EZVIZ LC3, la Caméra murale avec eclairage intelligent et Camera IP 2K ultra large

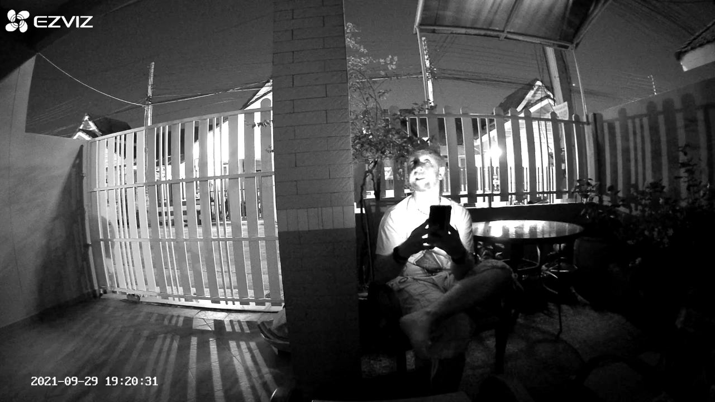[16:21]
OK, donc là, j'ai désactivé l'infrarouge et forcément, voilà. Donc là, dès qu'on se met un peu, il se met en lumière. Ici, ça va mal. Google, il se met en rouge, je ne sais pas pourquoi. Là, on se met en lumière. Moi, j'ai désactivé l'océan infrarouge. Dans tous les cas, on reste en faiboniosité. OK, pourquoi pas, parce que le mode est activé. Je trouve que le mode noir et blanc est plutôt sympa. Aussi, je vais essayer. Donc, la sensibilité est vraiment efficace.
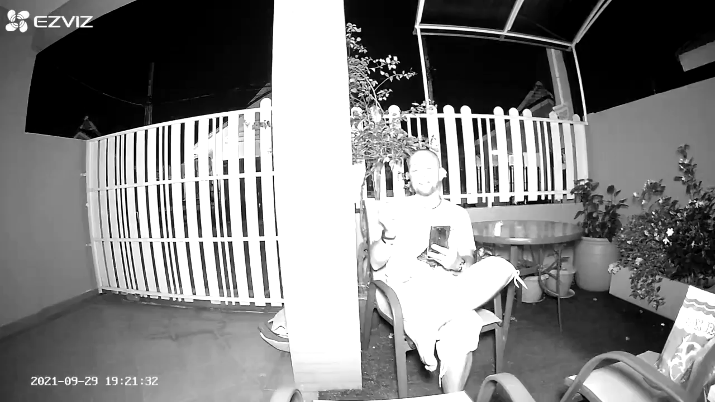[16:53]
Et là, j'ai mis les vierages dans les ballons et quand on passe devant, forcément, ils le détectent et on passe en mode vision, en vision de vision comme ça.